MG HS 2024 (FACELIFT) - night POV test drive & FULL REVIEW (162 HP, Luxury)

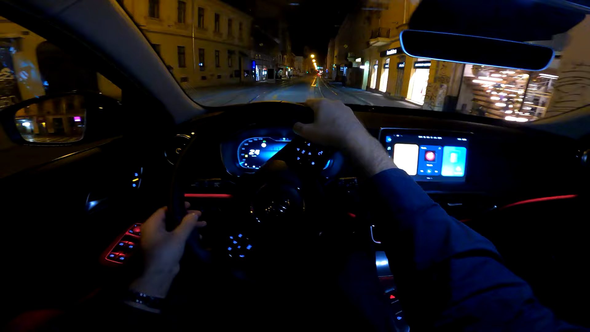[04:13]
the drive and this SUV so in terms of the interior it's a well-known interior and you have of course more changes to the exterior on this face lifted model now on this car you can now go for the style package with the blue details as well this
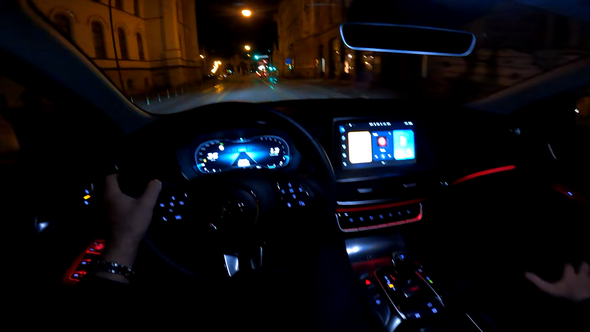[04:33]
model has the standard luxury trim without the style package inside I'm not sure how much the camera is catching it but on our left you can see the national theater and then you can see it here as well so that's cool and I can now also change the ambient light colors so there are some shortcuts here and by the way this is to turn off
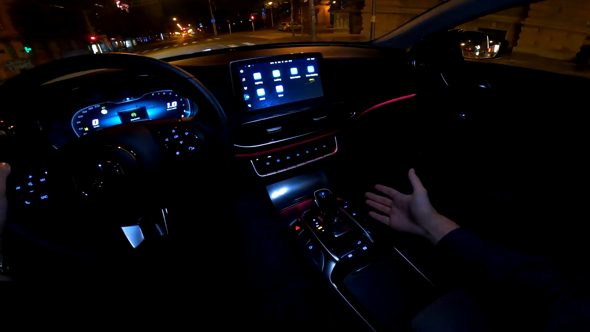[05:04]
the start-stop system now the lighting ambient light settings and now here we can configure them out so
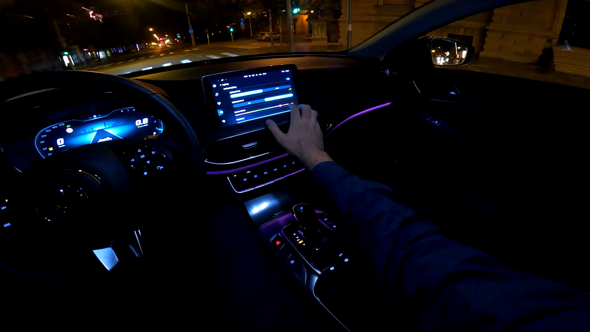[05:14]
tell me in the comments which one do you like
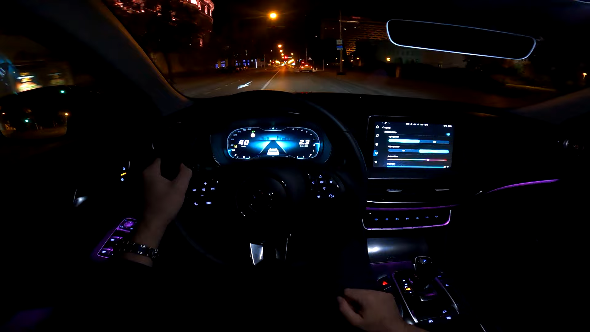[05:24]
I will put the blue one now or this sort of like the purple ones actually